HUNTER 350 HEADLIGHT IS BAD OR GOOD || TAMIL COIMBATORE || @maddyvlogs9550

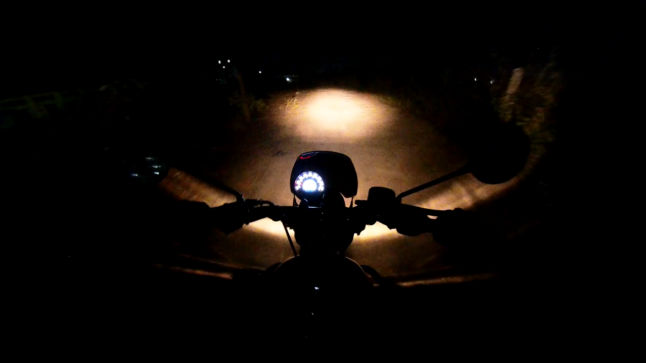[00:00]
Hi guys welcome back to Maddie Vlogs 103.50 oda headlight visibility ability So this is normal guys So this is normal So low beam If left is high beam So pass So how do you see it? And then low beam And then right left Pass right So 2 High beam High beam So you can see it